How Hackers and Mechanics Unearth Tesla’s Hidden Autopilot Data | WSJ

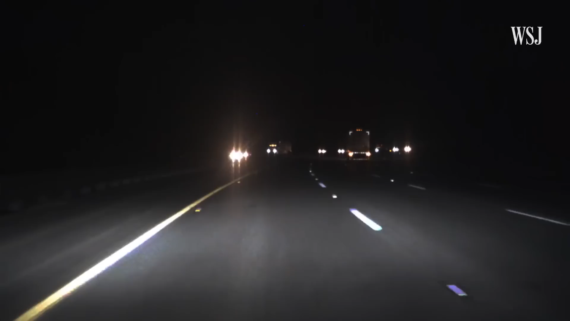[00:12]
In the lead up to a crash, Tesla's computer system records this data that tells us what obstacles the Autopilot system detected or failed to detect. Data Tesla protects as a trade secret.